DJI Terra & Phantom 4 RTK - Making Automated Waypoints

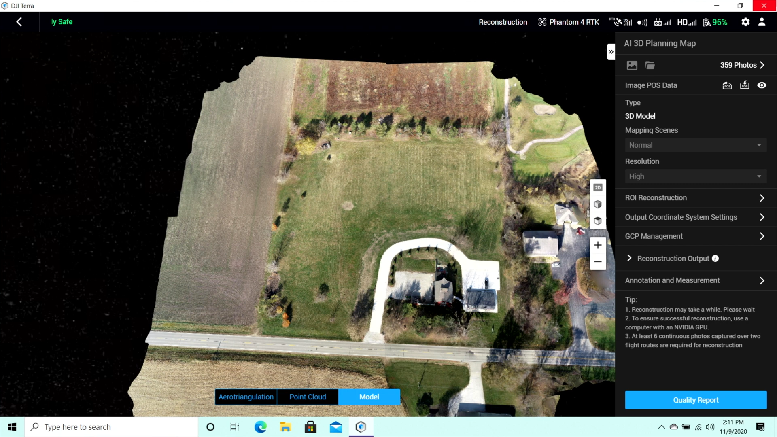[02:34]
And I'll show you. So this is what we're looking at.
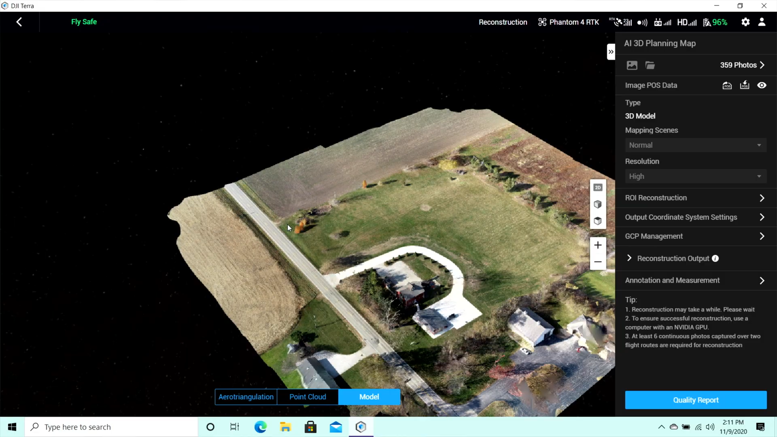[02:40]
And so essentially since we've got this 3D map in this point cloud.
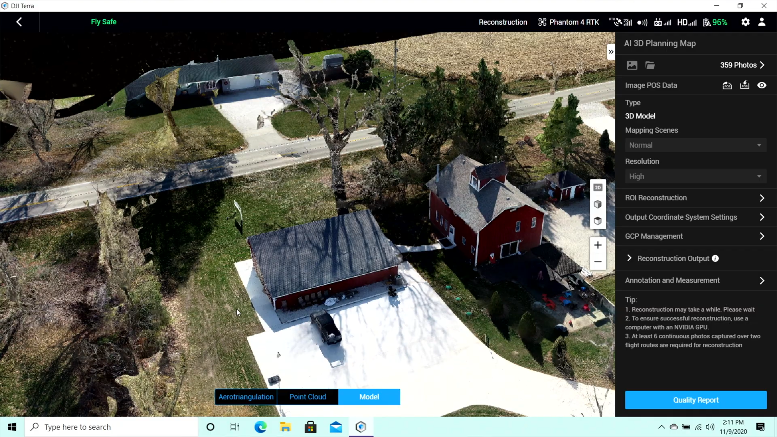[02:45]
We can now start to plan within this map. So I'll kind of show you what I mean by that.
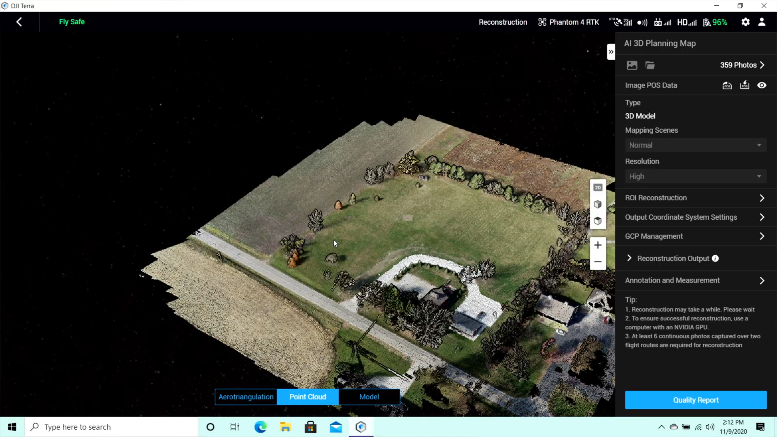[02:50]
So we're going to go back out. We're going to go to waypoints.
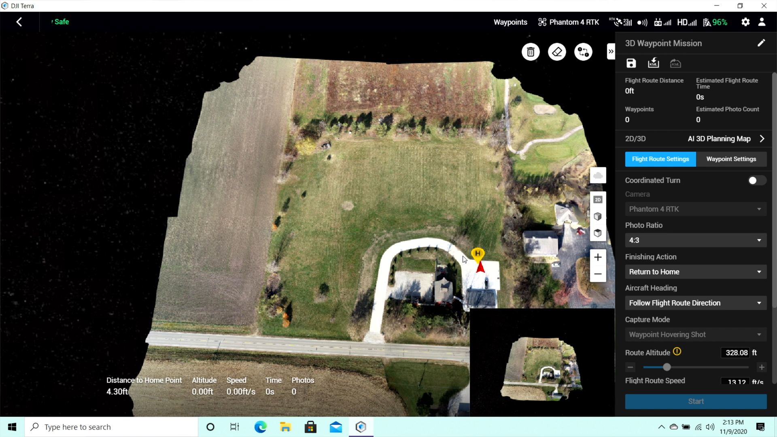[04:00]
And we've got the drone on and everything. So you can see where it says home. You can see where the arrow is pointing. Which direction our Phantom 4 RTK is.
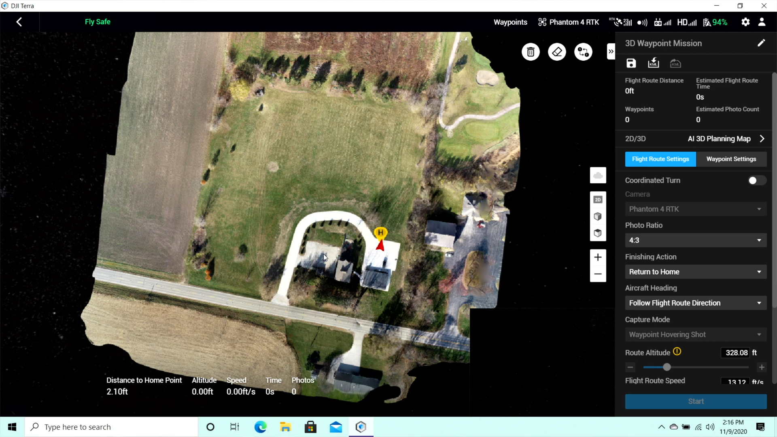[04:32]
I'm going to actually go into 2D right now. And I'm going to zoom in.
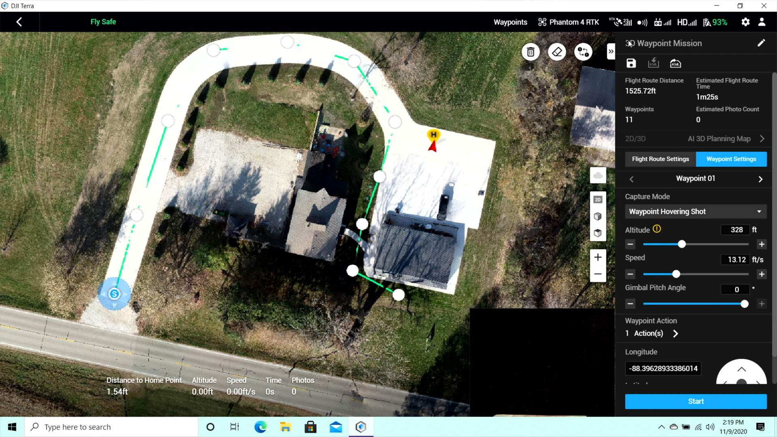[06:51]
Go back here real quick. All right so that is waypoint one.